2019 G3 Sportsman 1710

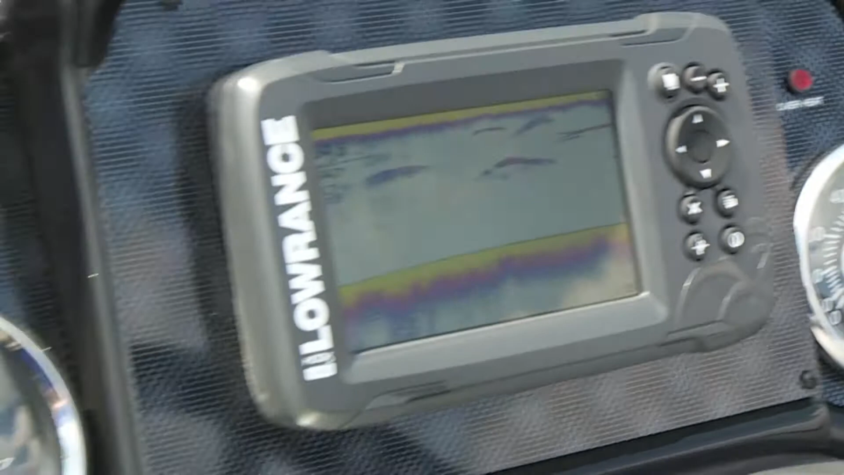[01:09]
In-Dash Lowrance Hook 2 5-inch color fish finder with GPS mapping
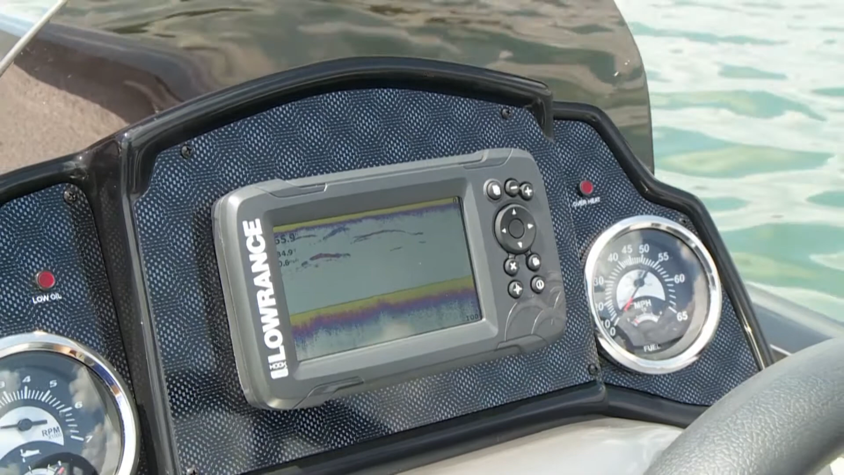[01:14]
and Yamaha controls give the captain total control.